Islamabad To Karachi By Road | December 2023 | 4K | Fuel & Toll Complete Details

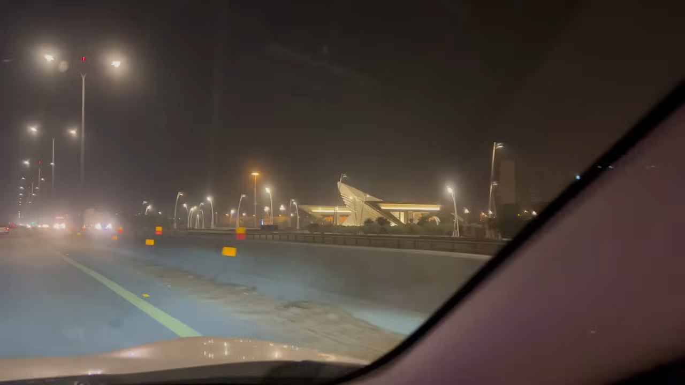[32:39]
So guys, as you can see on my right, this is the gate to Bahria town and it indicates that we are finally reaching out Karachi
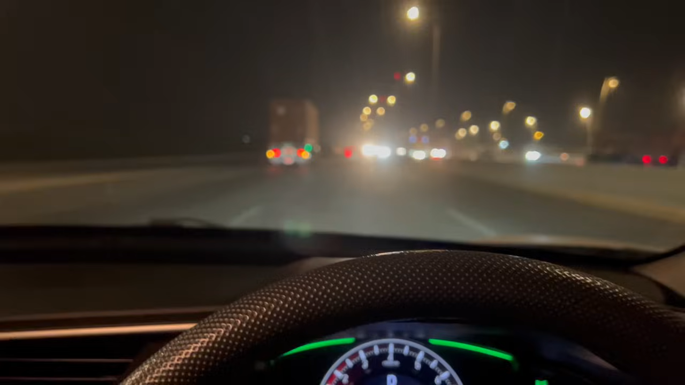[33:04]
1350 किलोमीटर में हम इस्लामाबाद से कराची पहुंच चुके हैं। ये रहा कराची का टूल प्लाजा और हमें तकरीबन लगे 16 घंटे में से तकरीबन 1.5 घंटा हमारा बैटरी के चक्कर में ख़राब हो गया।